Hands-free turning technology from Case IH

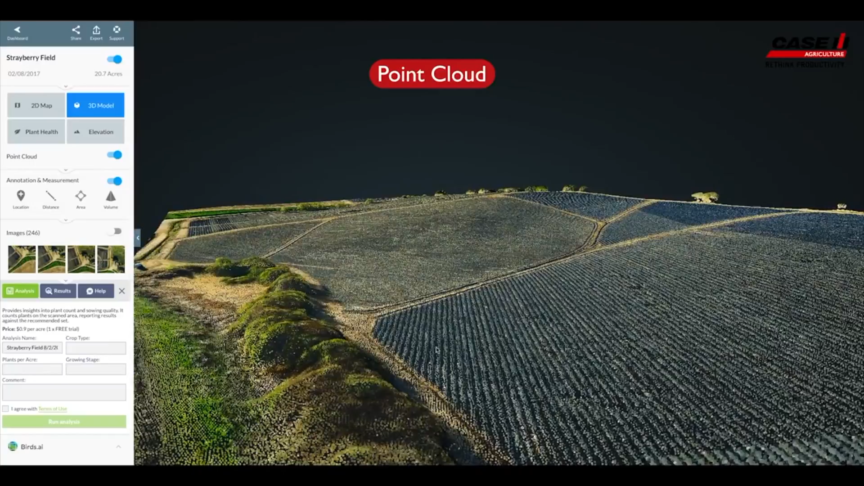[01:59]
then we have the analysis software within Drone Deploy so you can do anything from looking at crop health